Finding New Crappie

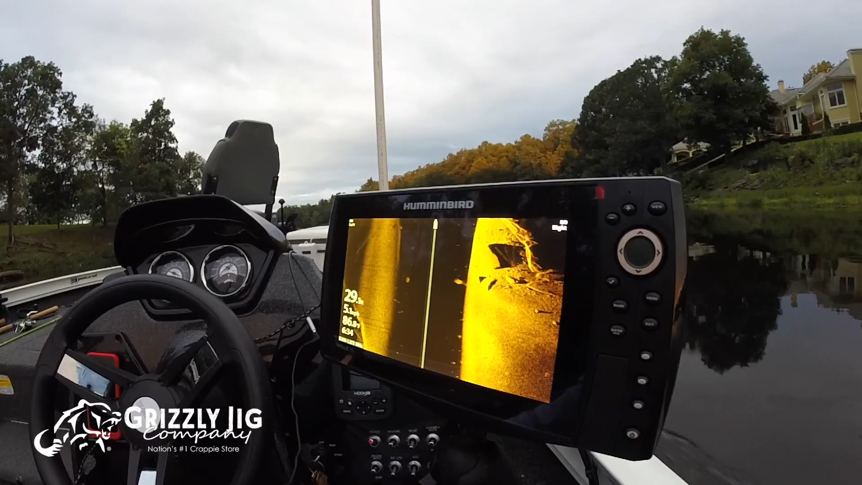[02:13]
for new fish so now my settings are roughly the same i'm usually going to keep my sensitivity my contrast up to about 10.
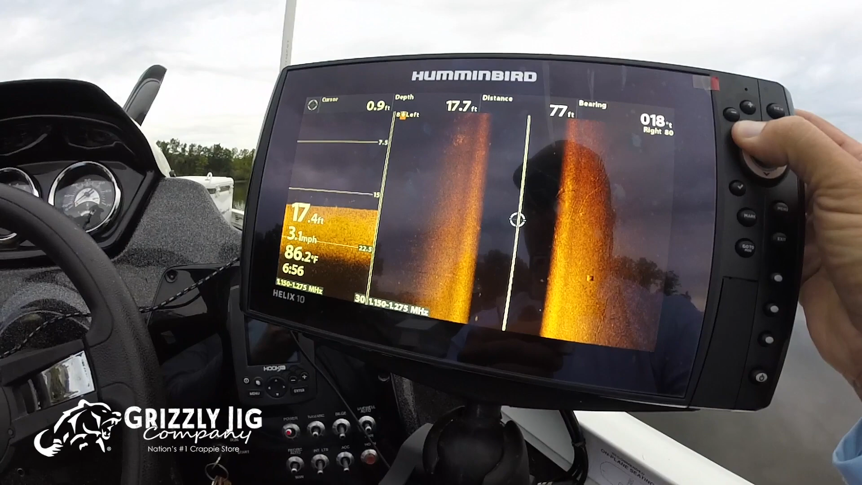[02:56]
On screen: water 86.2°F, speed 3.1 mph
okay so i don't know what they're adhering to what they're sitting on but there's definitely fish right
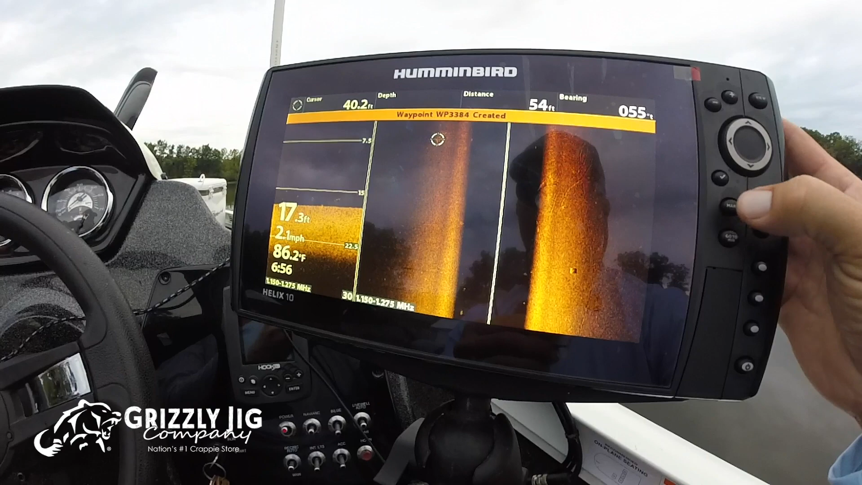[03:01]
On screen: water 86.2°F, speed 2.1 mph
there so we're going to mark that okay and then we're also going to now so you can see them right there and that's their shadows so the black marks are the shadows the white guys are there actually is the actual fish and they're
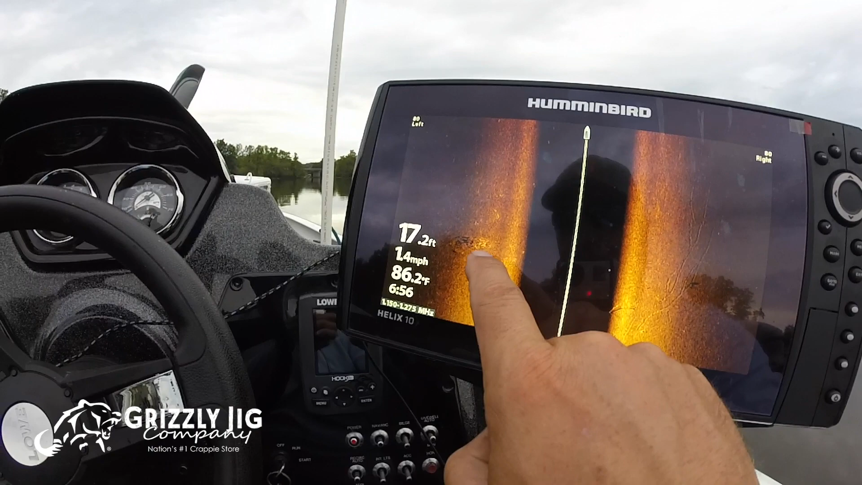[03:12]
On screen: depth 17.2 ft, water 86.2°F, speed 1.4 mph
hugged pretty close to the ground because their shadow is not cast very far so looks like
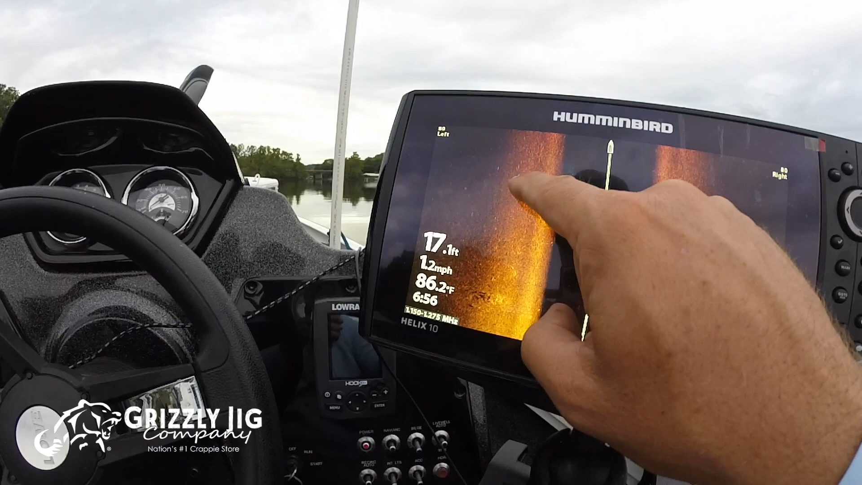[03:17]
On screen: depth 17.1 ft, water 86.2°F, speed 1.2 mph
there's some sporadic fish over here too but we're going to go ahead and find that point on the mark on the map i'm sorry so our
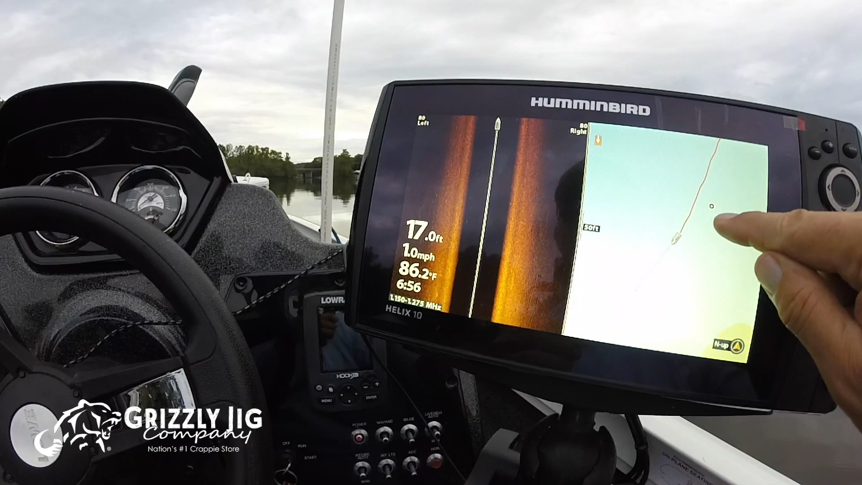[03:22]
On screen: depth 17.0 ft, water 86.2°F, speed 1.0 mph
point is right there okay that we just created and we're going to circle back around and we're going to get another
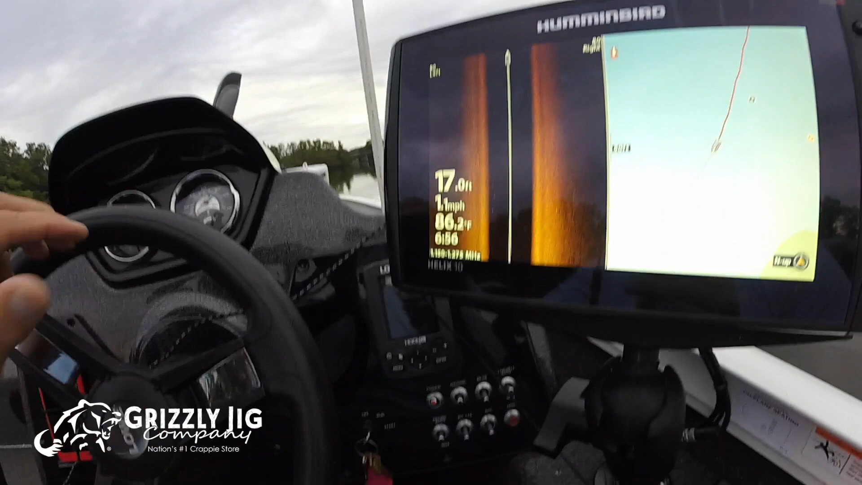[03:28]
On screen: depth 17.0 ft, water 86.2°F, speed 1.1 mph
view of it we might actually just drop right down on top of it because we're in 17 foot of water and i do believe they're close to the ground well this is a first